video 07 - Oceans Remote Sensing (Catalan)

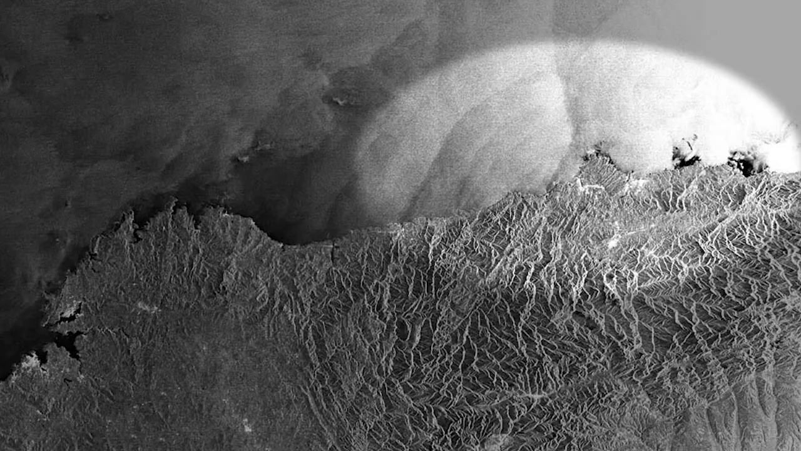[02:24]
Són eines molt útils per detectar corrents marins o per detectar objectes, com ara vaixells o vessaments de cru.